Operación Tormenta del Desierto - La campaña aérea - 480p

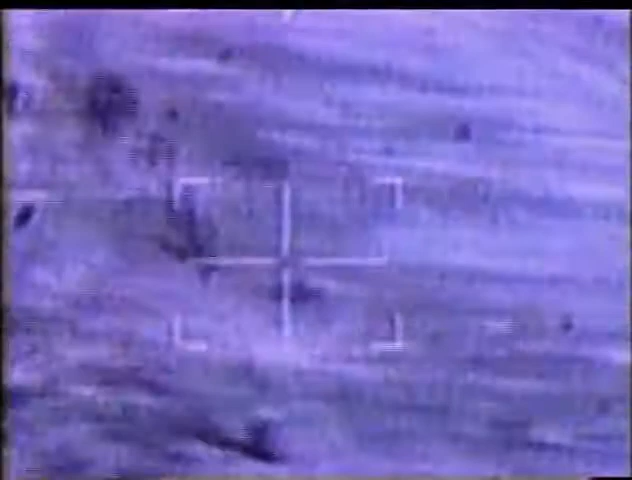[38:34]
Vamos a acercarnos un poco más, pero parece que se van a rendir.